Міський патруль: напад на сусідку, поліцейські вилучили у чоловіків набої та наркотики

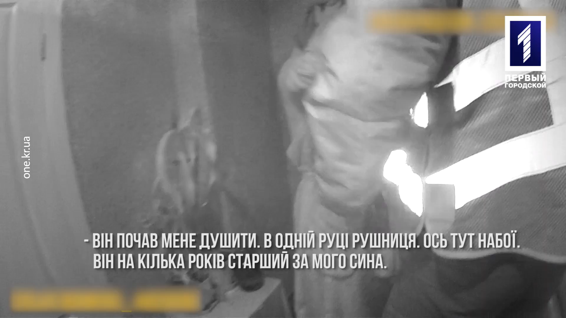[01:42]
Він почав на душе. Я дамула, що ружьо воно на руці обживається.
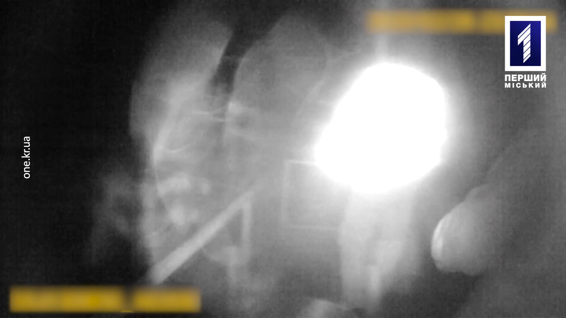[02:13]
Стріляниною це не закінчилося. Господарка почула постріли та вийшла з будинку. Зломисник напав на жінку та почав її душити. Потерпілій вдалося вирватися із рук кривдника.
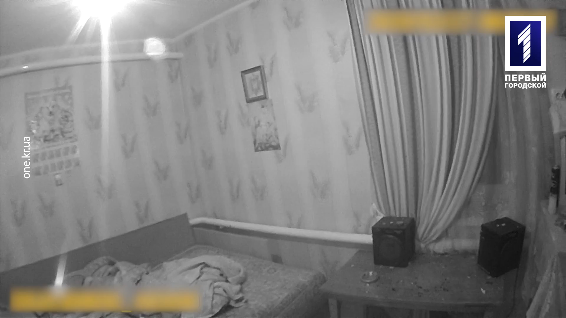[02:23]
Вона одразу зателефонувала до поліції. Правопорушника забрали його батьки.
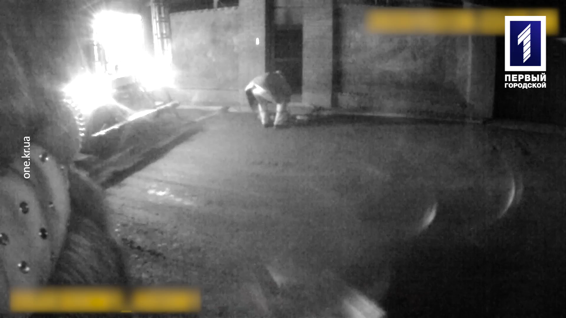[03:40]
Скажіть, що тут вогонь був, тут у них залп. Останують, що туди одразу будуть. Сусіди розповіли, що у будинку живе жінка з дитиною. Говорили, як про благополучну родину.
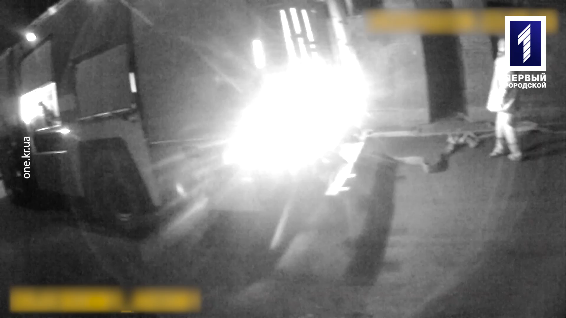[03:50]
З яких причин сталася пожежа, не можуть і уявити. Рятувальники загасили вогонь. Внаслідок пожежі ніхто не постраждав.
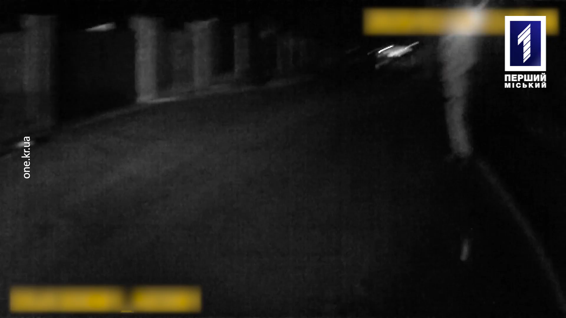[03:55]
Усі обставини встановлюються. Прибувши на місце події було викликано рятувальників та швидку медичну допомогу.